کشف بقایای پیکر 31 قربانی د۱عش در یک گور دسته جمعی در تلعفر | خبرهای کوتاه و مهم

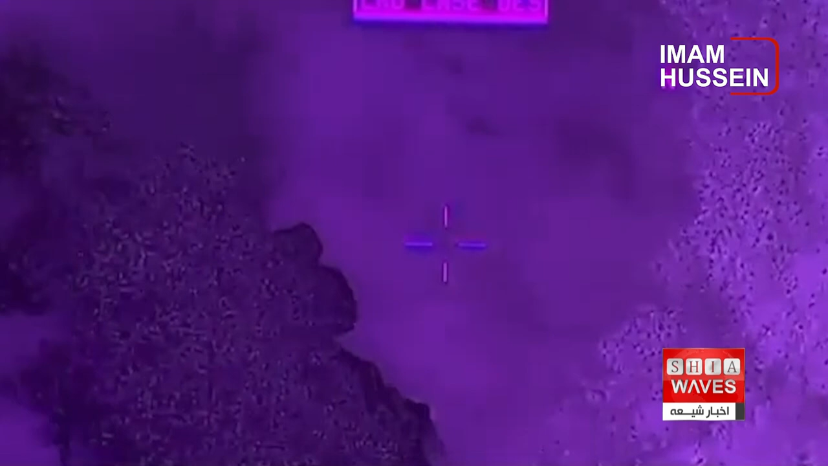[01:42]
خلبانان عراقی انجام شد و هدف آن گروه های سونی تون رو دایش بود